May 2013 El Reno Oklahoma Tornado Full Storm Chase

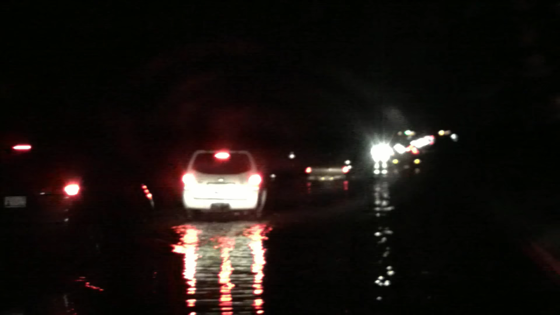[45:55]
So here's a bunch of Yes, and we had surmised that just from seeing what we did that it seemed to be a roadway hazard today. Yeah, there were just tons of people on the roads all day long. And the other problem was we had people getting in cars that wanted to chase it. We had people at the same time rush hour was happening for a lot of the area. Of course, it's a Friday. Yeah, the issue for it. And lots of people are out and about on the roads anyway.